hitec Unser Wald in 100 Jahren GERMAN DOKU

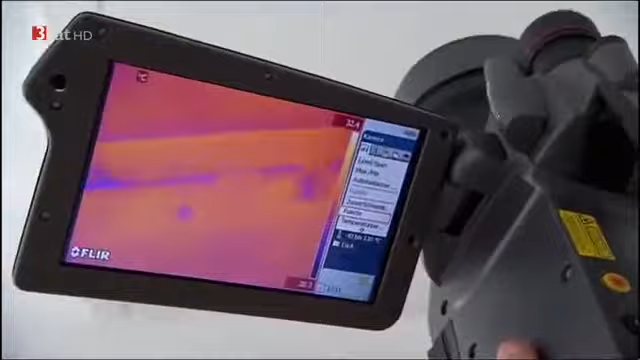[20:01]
Wir ziehen hier also Luft ins Gebäude rein mit dem Unterdruck. Und dann können wir wunderbar sehen, wie undicht die alte Bodentreppe ist.
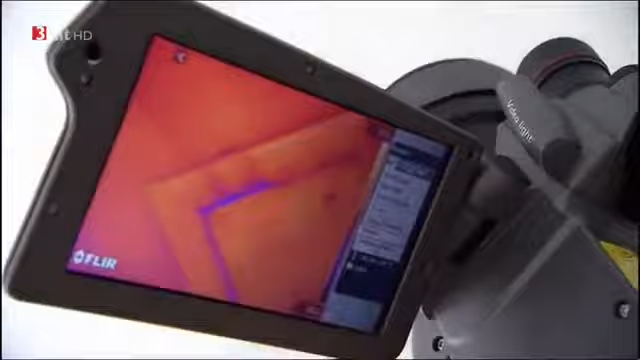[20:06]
Eine ungedämmte Geschossdecke. Was macht das schon aus?
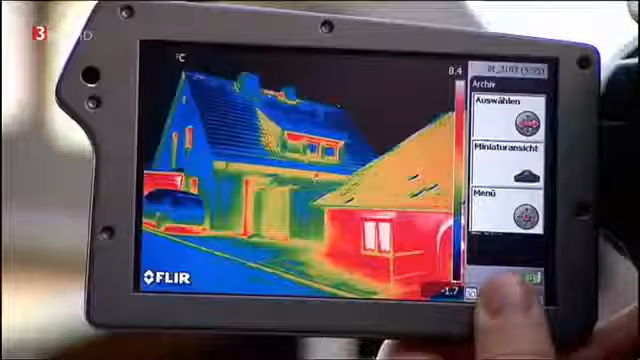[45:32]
Das Wärmebild eines frisch gedämmten Hauses im hessischen Taunusstein. Die blauen Flächen zeigen, hier strahlt das Haus nur wenig Wärme ab.
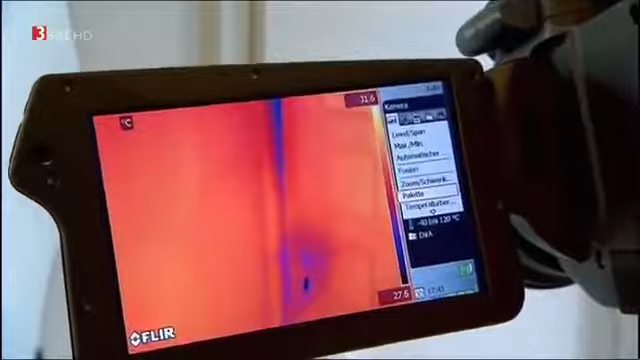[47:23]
Da besteht Handlungsbedarf. Da sollte man dringend mal nachbessern. Die Kellertür, eine neuralgische Stelle. Doch auch das ungedämmte Dach sorgt beim Hausbesitzer für eine Überraschung.
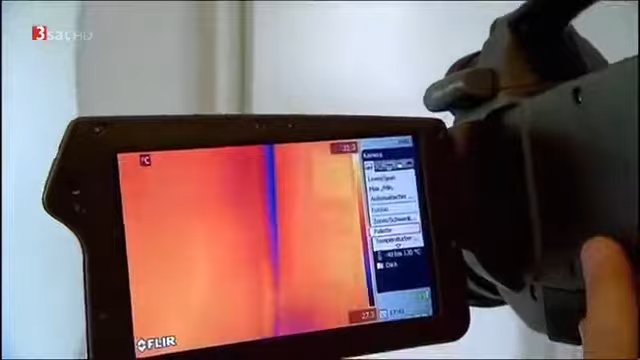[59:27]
Die Kellertür, eine neuralgische Stelle. Doch auch das ungedämmte Dach sorgt beim Hausbesitzer für eine Überraschung. Dann schauen wir uns die Dachbodenluke an.
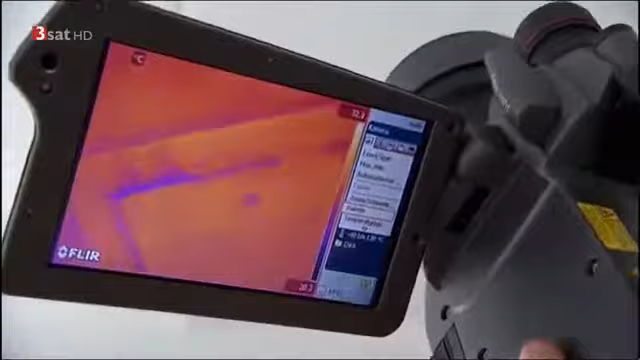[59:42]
Wir ziehen hier also Luft ins Gebäude rein mit dem Unterdruck. Dann können wir wunderbar sehen, wie undicht die alte Bodentreppe ist. Eine ungedämmte Geschossdecke.
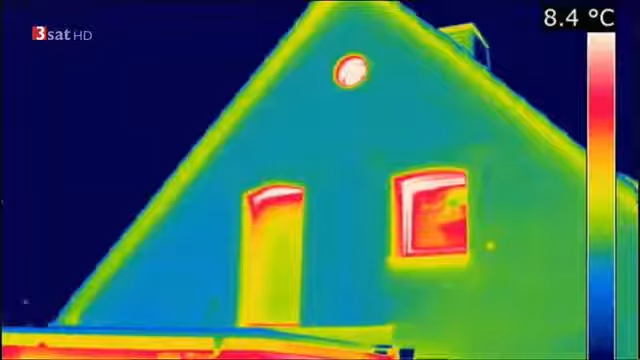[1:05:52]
Deutlich erkennbar ist der Unterschied. Das Haus heute und vor der Sanierung.
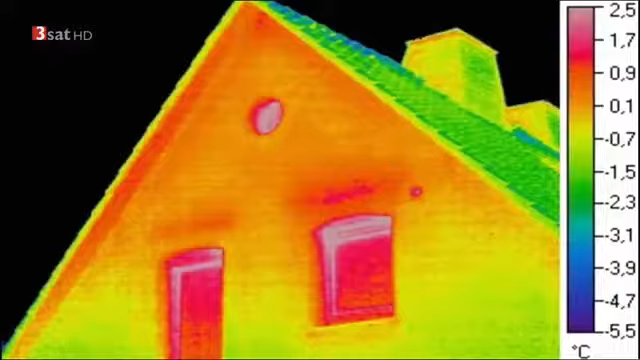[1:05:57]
On screen: scale top 2.5°C, scale bottom -5.5°C
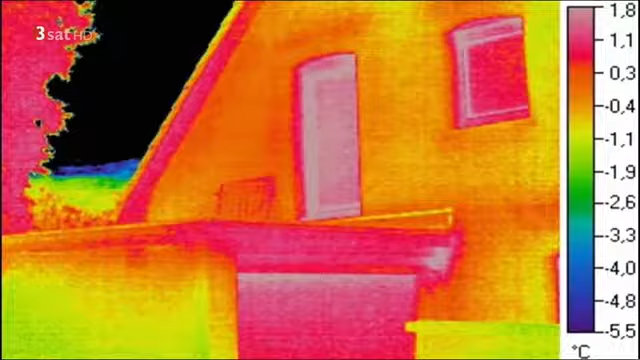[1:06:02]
On screen: scale top 1.8°C, scale bottom -5.5°C
Die Wärmebildkamera liefert nur erste Indizien.
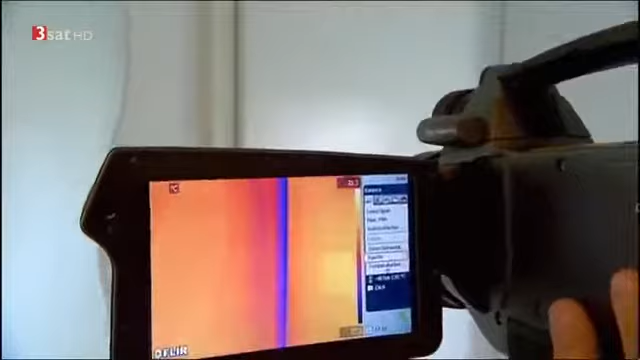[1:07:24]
Da sollte man dringend mal nachbessern. Die Kellertür, eine neuralgische Stelle. Doch auch das ungedämmte Dach sorgt beim Hausbesitzer für eine Überraschung.
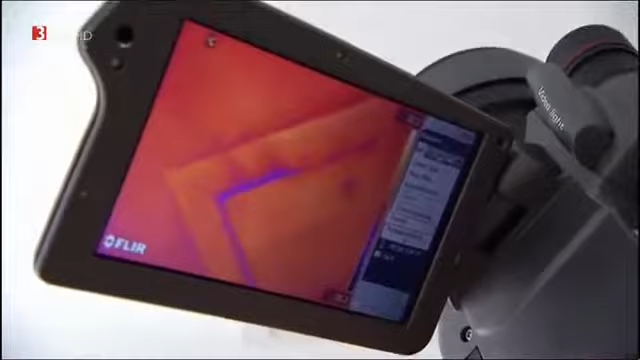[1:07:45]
Wir ziehen hier also Luft ins Gebäude rein mit dem Unterdruck. Dann können wir wunderbar sehen, wie undicht die alte Bodentreppe ist.
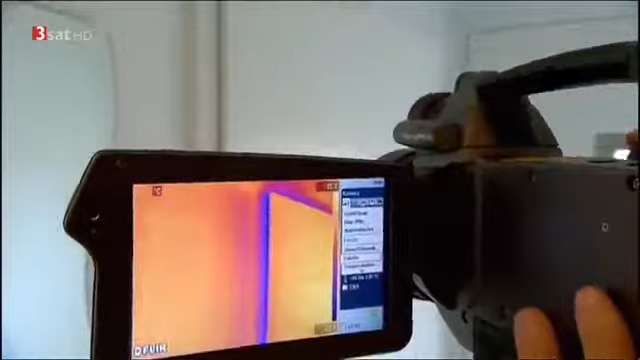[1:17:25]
Da soll ich mal dringend nachbessern. Die Kellertür, eine neuralgische Stelle. Doch auch das ungedämmte Dach sorgt beim Hausbesitzer für eine Überraschung.
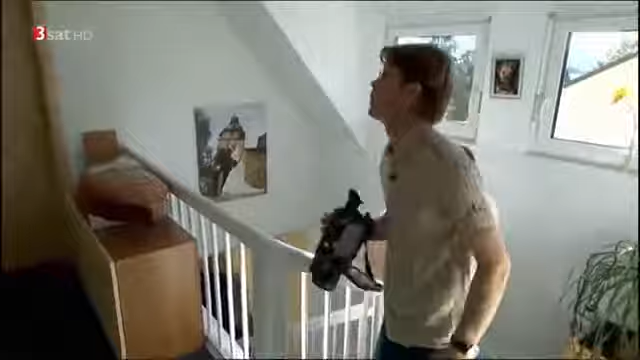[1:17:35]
Dann schauen wir uns die Dachbodenluke an.
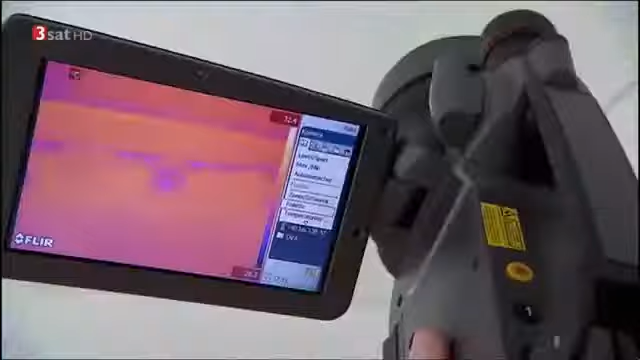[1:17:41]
Wir ziehen hier also Luft ins Gebäude rein mit dem Unterdruck.
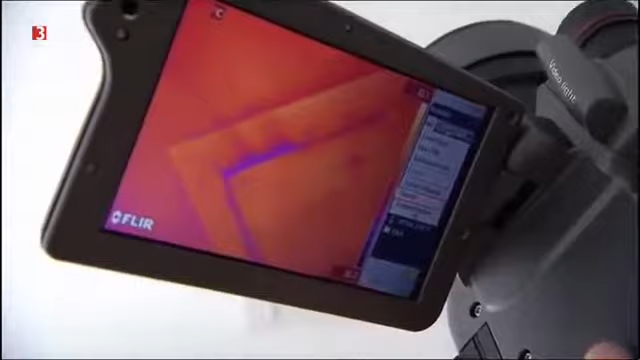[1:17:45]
Dann können wir wunderbar sehen, wie undicht die alte Bodentreppe ist.